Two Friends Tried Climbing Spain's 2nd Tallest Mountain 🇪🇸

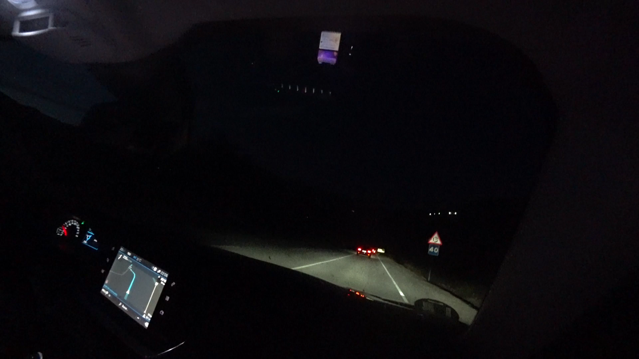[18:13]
You won't be able to see it on camera, but it's really dark. We're probably at an altitude of, I don't know,